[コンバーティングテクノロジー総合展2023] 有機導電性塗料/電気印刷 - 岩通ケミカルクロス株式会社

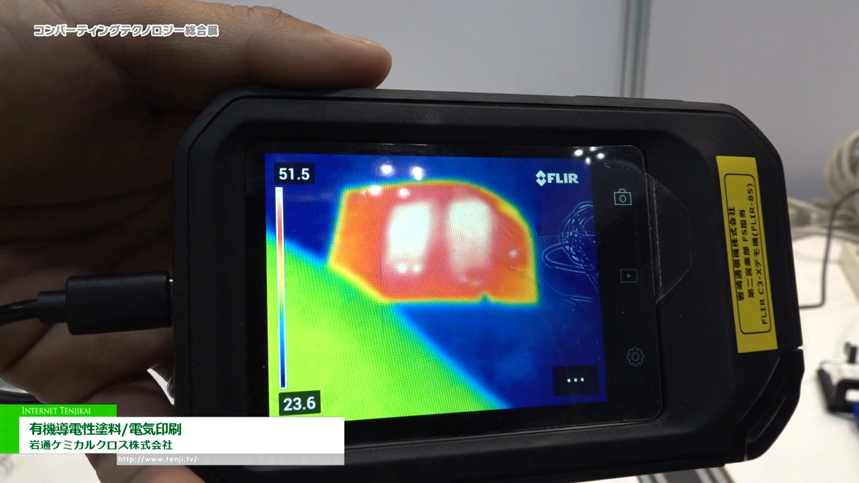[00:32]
このように温度が上がっております。でもう一つがですね、電気印刷という製品になります。